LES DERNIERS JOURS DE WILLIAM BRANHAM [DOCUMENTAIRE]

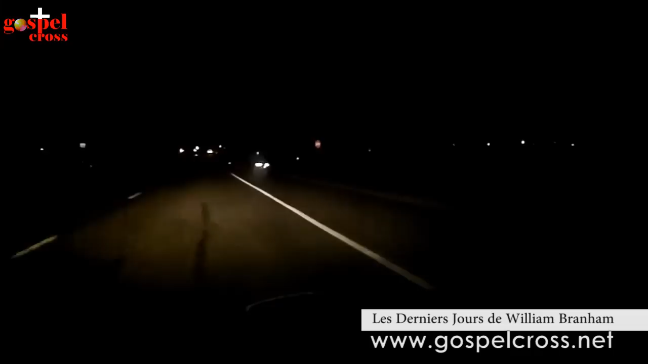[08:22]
Le convoi de Frère Branham est à environ à 128 km de la ville d'Amarillo. Billy Paul devant et Frère Branham derrière. Quand tout à coup Billy aperçut une voiture avec juste un seul phare allumé, donnant l'impression d'une motocyclette qui venait devant lui, roulant à contresens. À peine qu'il esquive de justesse, subitement un grand fracas.